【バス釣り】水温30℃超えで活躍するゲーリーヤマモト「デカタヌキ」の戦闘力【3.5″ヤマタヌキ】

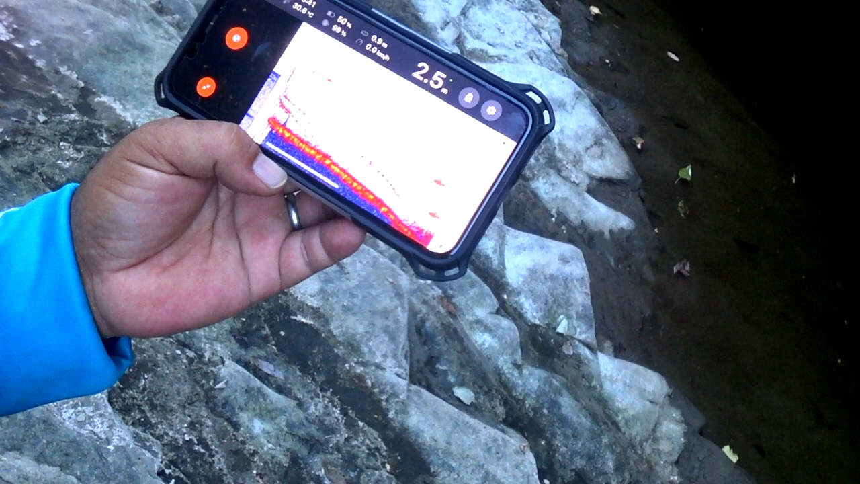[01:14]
水深2.5水温は30度あるね
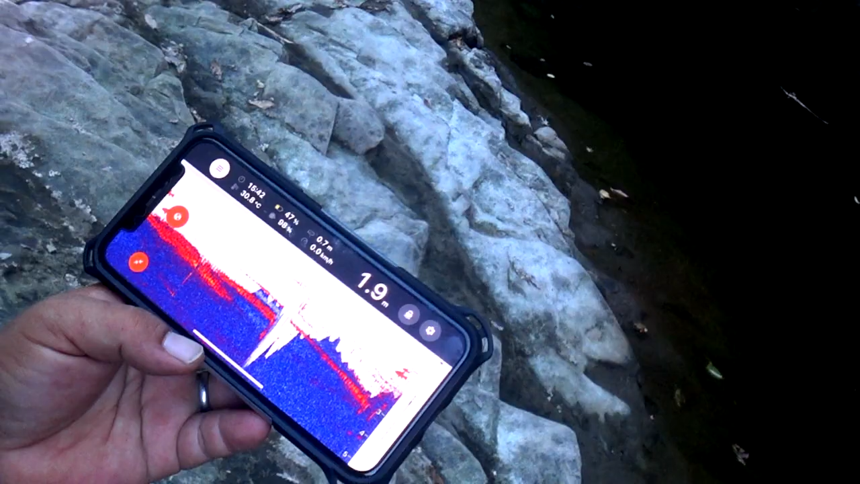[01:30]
水温30度超えいやいやいやいや泳げちゃうぐらいのねえ水温ですよ水温30.8度30.8度あはー了解です